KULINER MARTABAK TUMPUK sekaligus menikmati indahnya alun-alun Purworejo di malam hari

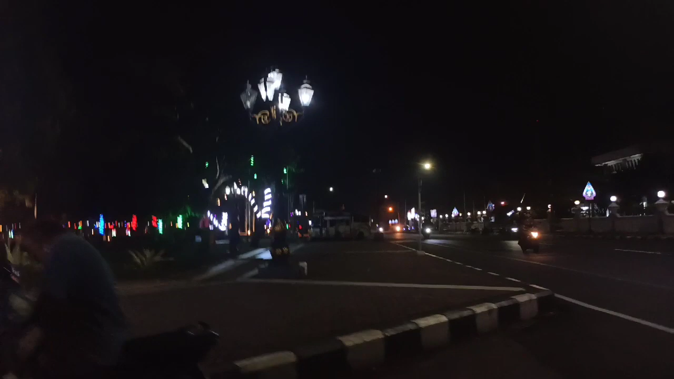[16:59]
Kelihatan lebih bagus. Saya memang sengaja ambil malam hari dan tidak saya kasih lampu ya, teman-teman.
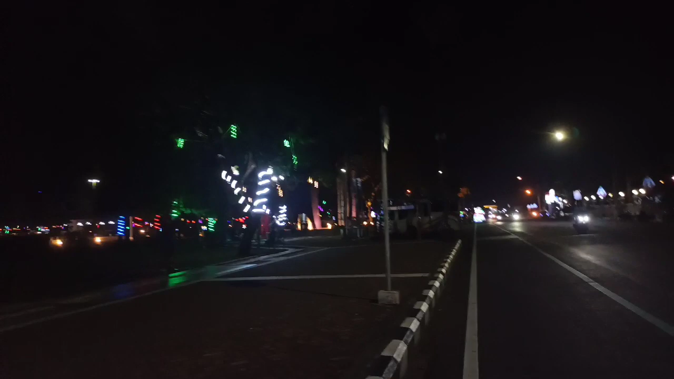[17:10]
Supaya bisa melihat indahnya lampu-lampu malam di sini.